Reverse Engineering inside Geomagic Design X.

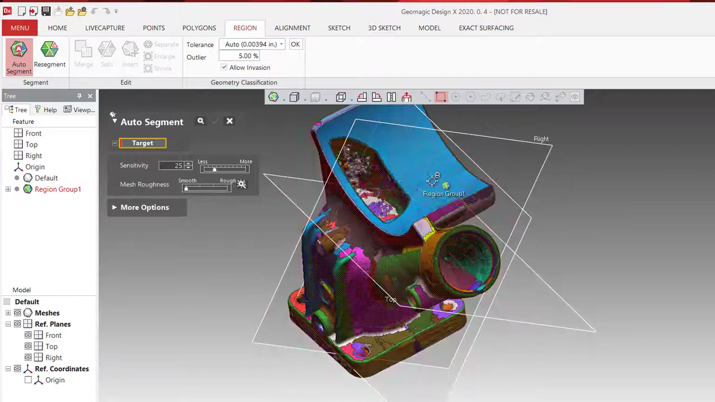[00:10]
first thing what we do is we do auto segmentation and after that
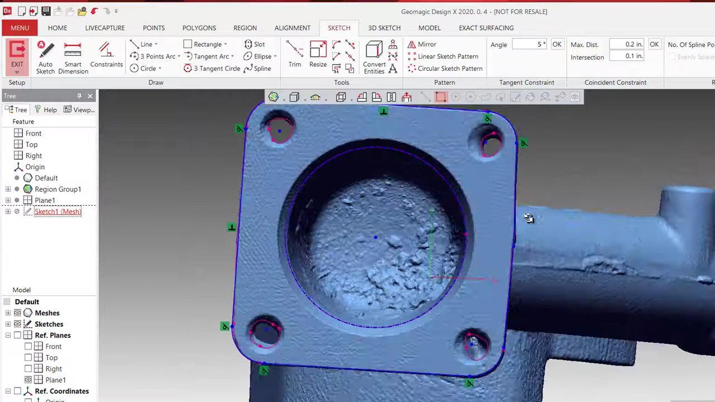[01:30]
my goal is basically get my wall coordinate system moved to that particular location that I just created, so we go ahead, we're going to edit that, we're going to find the center line, it's going to snap, open the killer,
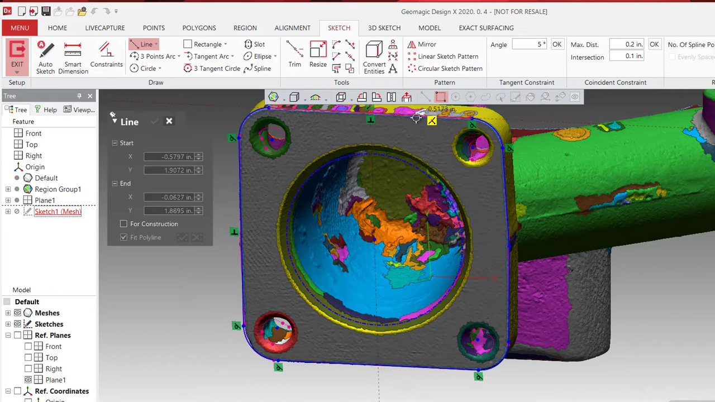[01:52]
and after we create that,
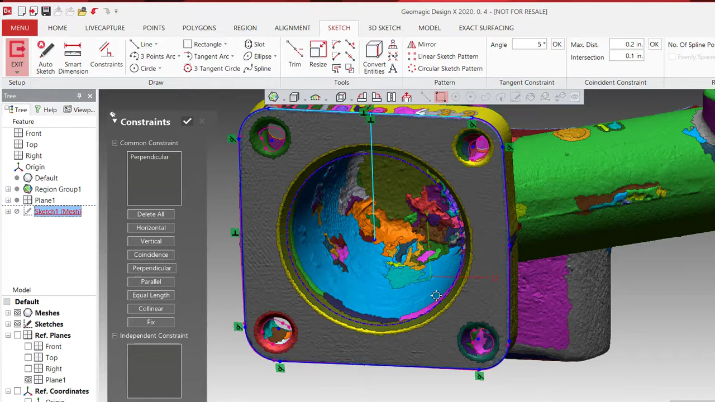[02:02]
we'll move to that, and create another liney, after that we exit,
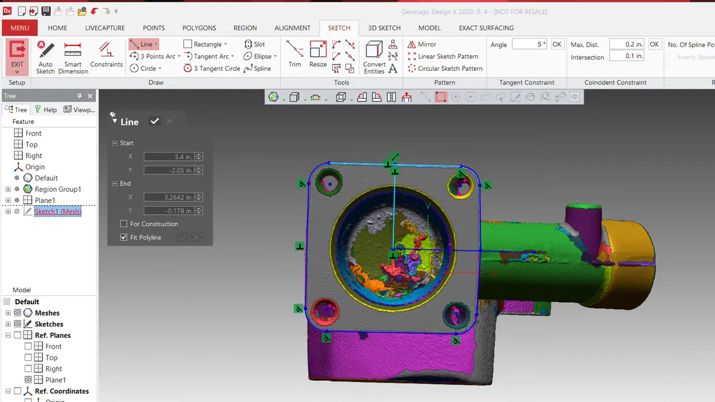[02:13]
now intersection points are important, so what we're going to do, we're going to put, select that line and a point, and that's going to give me 90 degree, now we go ahead and click on that, and that point,
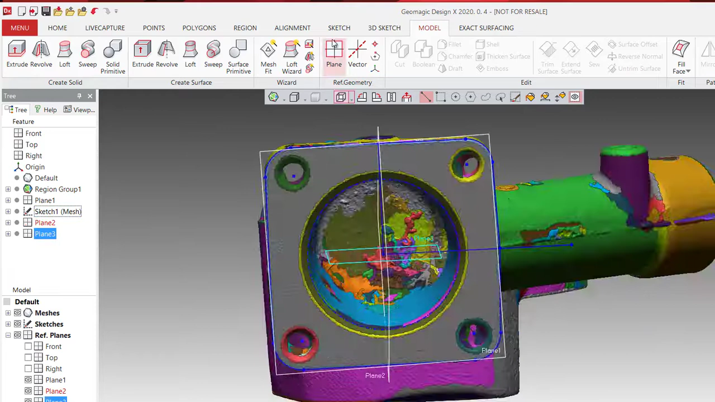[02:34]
now I have my three points selected and created, now I'm going to go to interactive alignment,
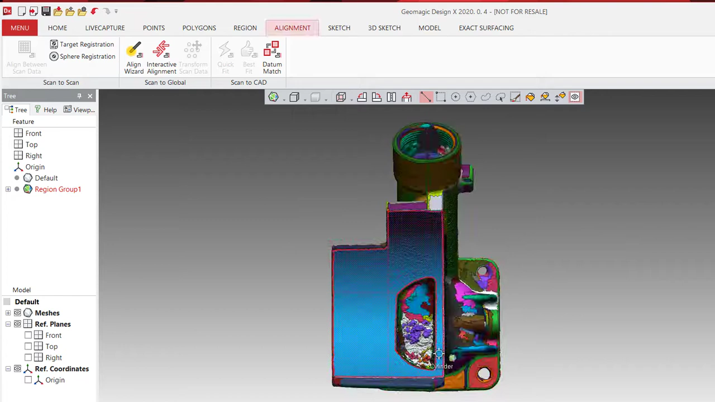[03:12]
Alt 2, Alt 3, you can see my wall coordinate system is perfectly aligned,
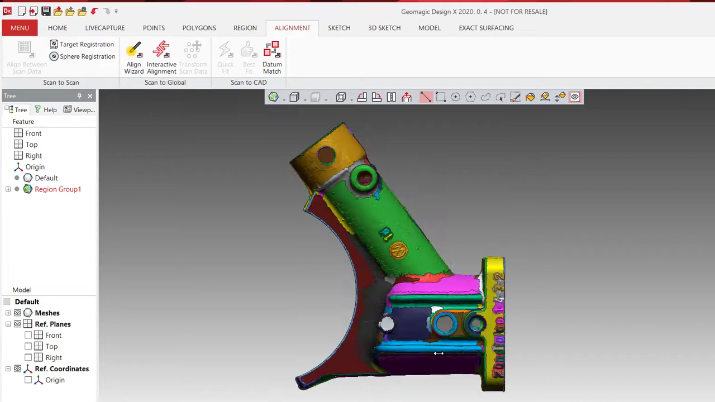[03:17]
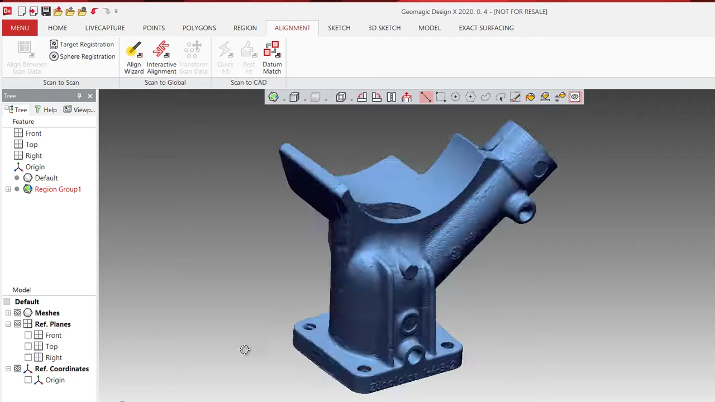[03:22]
now I can start sketching, creating my model,
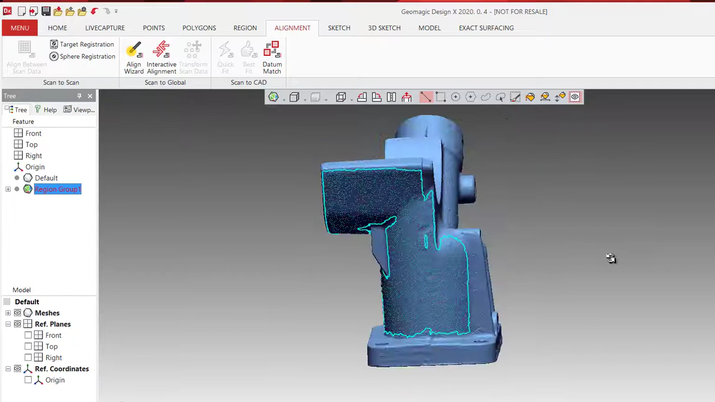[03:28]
now after we align the part,
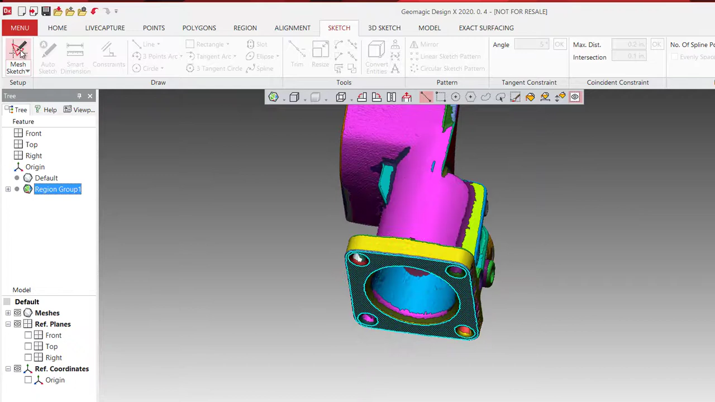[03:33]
now I can correctly start building my model, so the first thing I'm going to do is select the bottom piece,
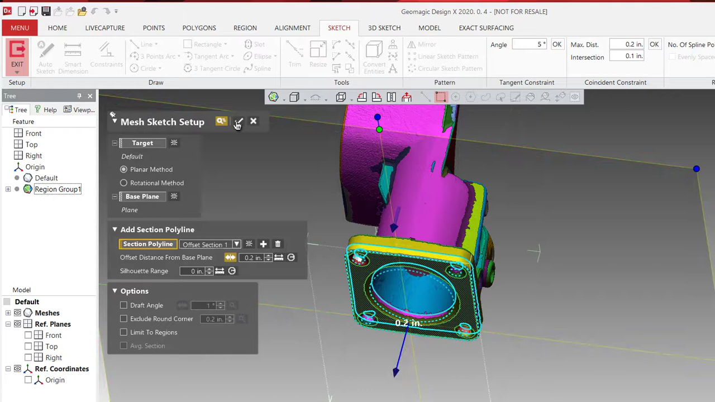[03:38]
and then I'm going to do exactly what I did earlier,
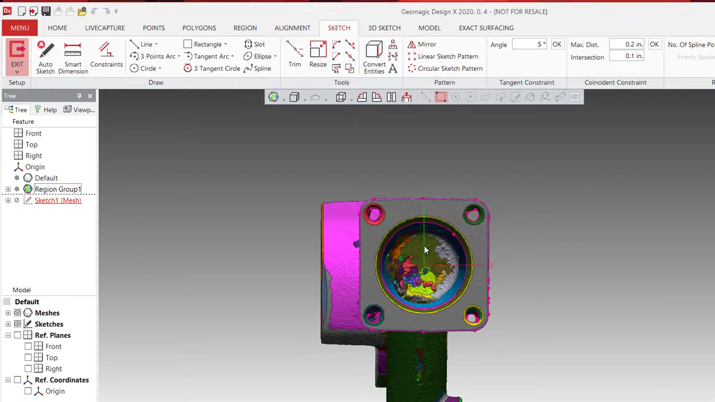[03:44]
and I'm going to create my sketches, well there's one option that I wanted to show you guys, and the wizards actually, you can select the exclusion wizard,
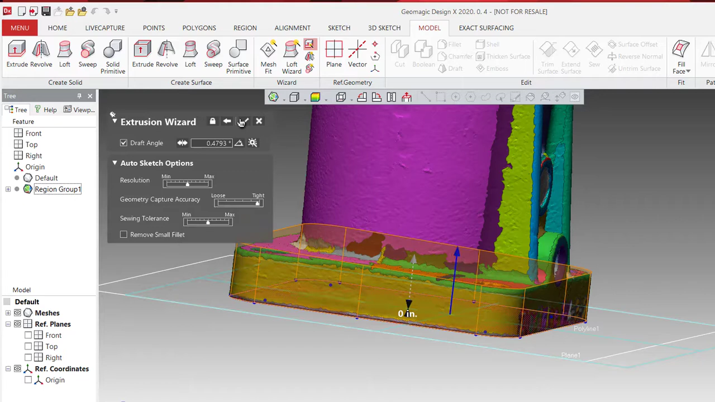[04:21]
and select that, it looks kind of crooked a little bit,
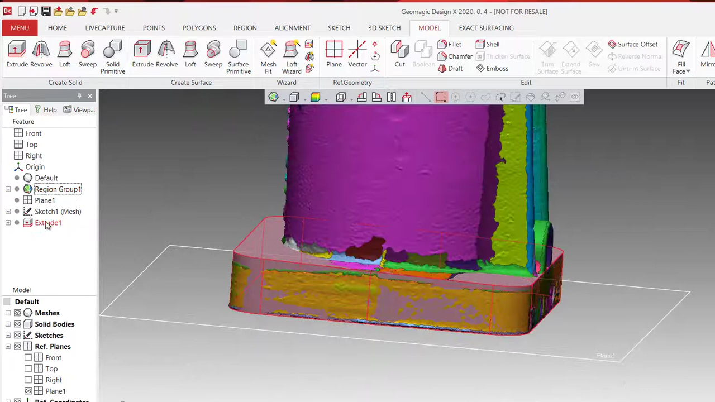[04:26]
but what I do is I can go back and edit, I can change the up to region,
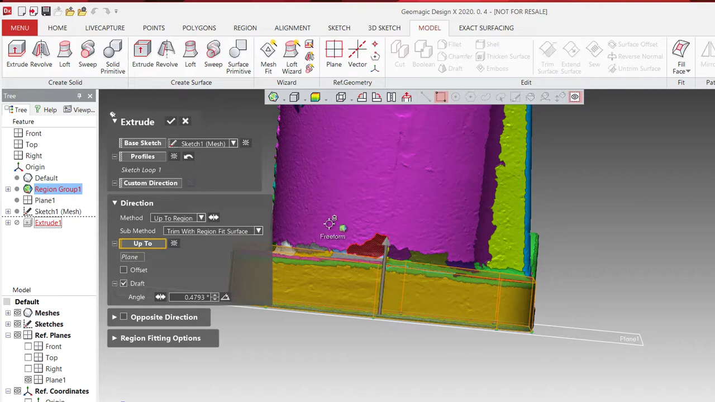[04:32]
to blind, and I can just gradually select it, with the height that I want it,
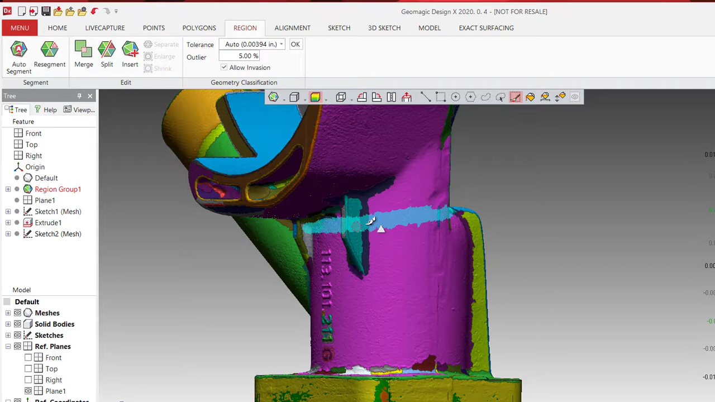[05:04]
after I align the part, create the first model, now I'm going to focus on creating the cylinder, what I'm doing now is basically isolating that cylindrical shape,
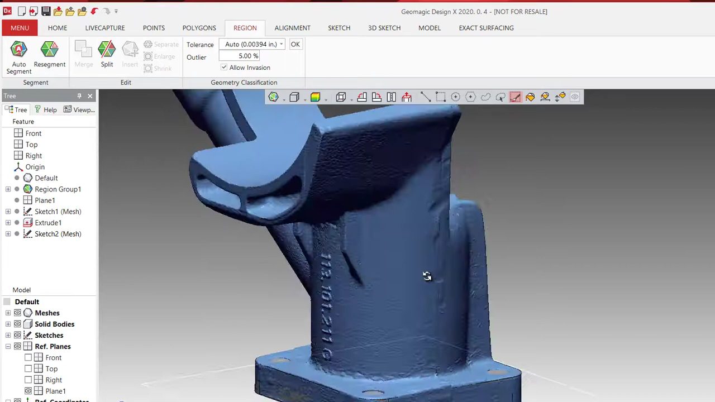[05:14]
so I can get correct geometry, and that's going to give me
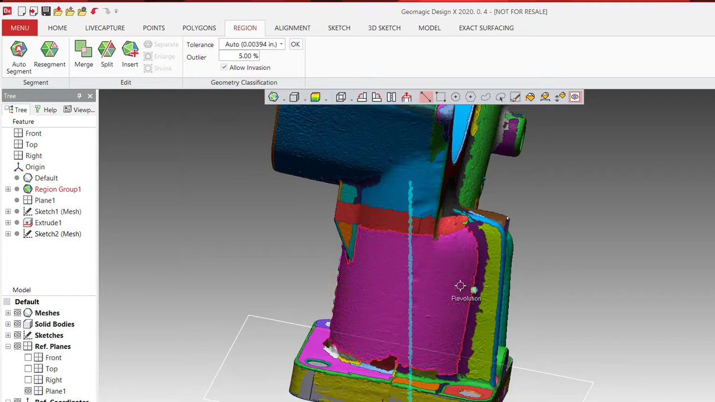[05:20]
the correct segments, and that way I can hover over, and then create my model, and what I'm doing now is basically selecting the surface, and then custom revolution axes, so my axes will be perpendicular to that,
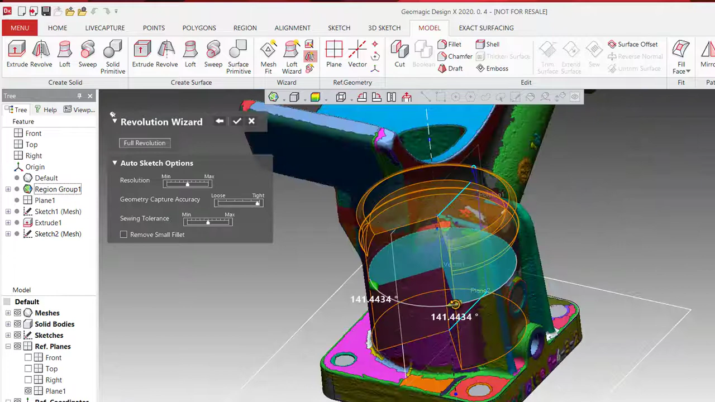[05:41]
and as you see, I can go back, I can go back, and adjust, my part,
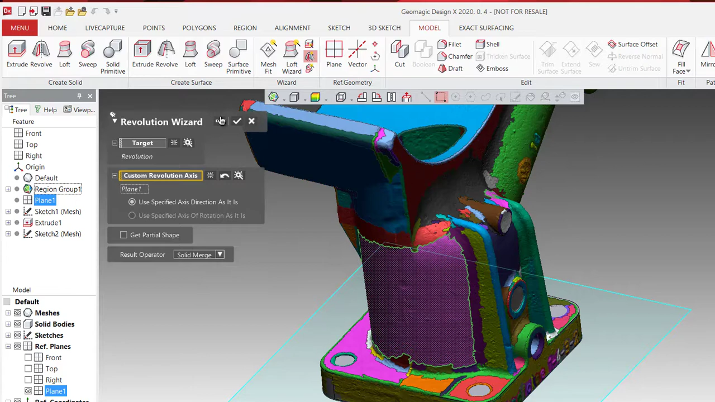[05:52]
I want solid merge, and here it is, 360,
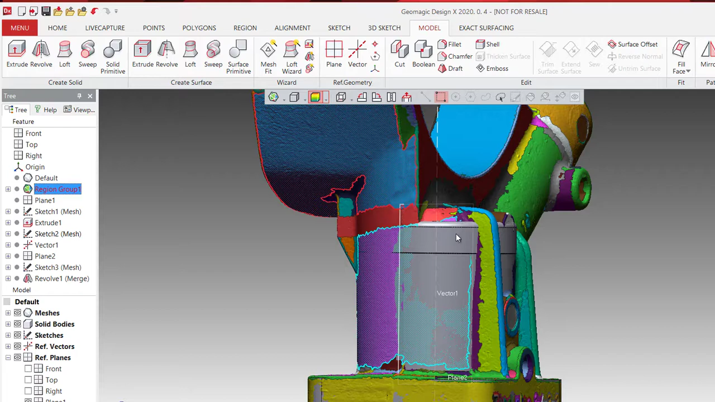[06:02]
and this is a cast model,